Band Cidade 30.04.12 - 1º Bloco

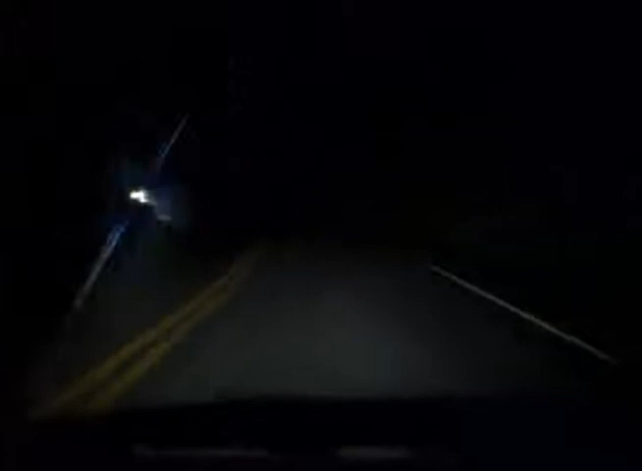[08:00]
O perigo está nas curvas, onde também há problemas no asfalto. É preciso reduzir a velocidade para concluir a viagem com segurança.